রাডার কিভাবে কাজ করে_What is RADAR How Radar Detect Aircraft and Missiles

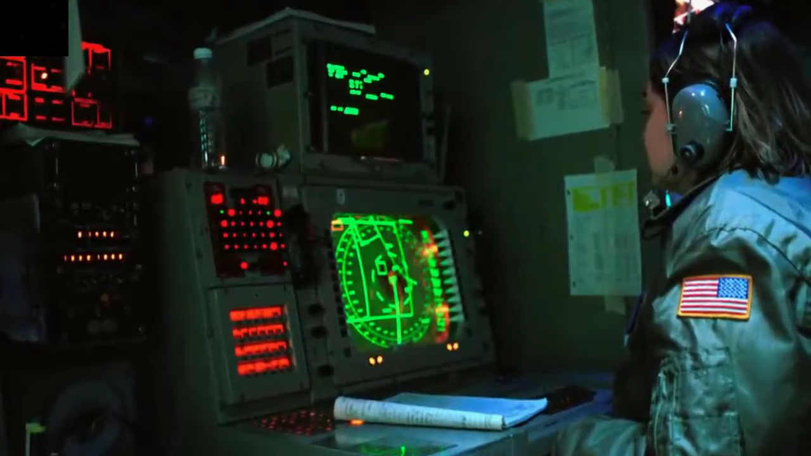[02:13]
করার পর বুস্তে পারে বিমান্টি কতো বরো কথায় আর কতো দুরে আ